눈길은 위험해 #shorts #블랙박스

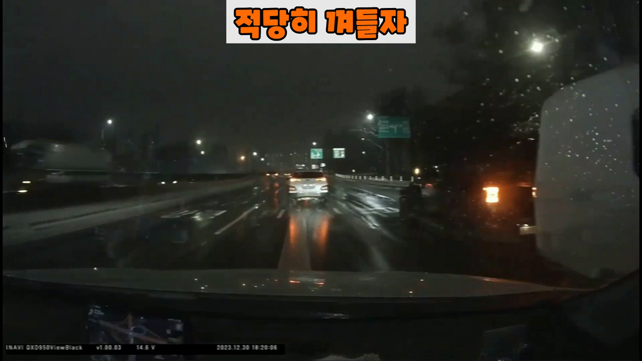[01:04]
미친놈이지 아 아 여기에도 끼어들면 안돼 여기는 빠지는 길이잖아 차가 저렇게 되면 뒤에 오는 차 같잖아 야 그럼 걔들이 못나가 못나가지 아니 저 아니 차는 자체를 이 새끼 이상하게 타는 거야 1위 타고 들어와야 돼 아니 당연하지 원래 바꿔서 들어왔어야지 왜 이렇게 화가 났어 하하하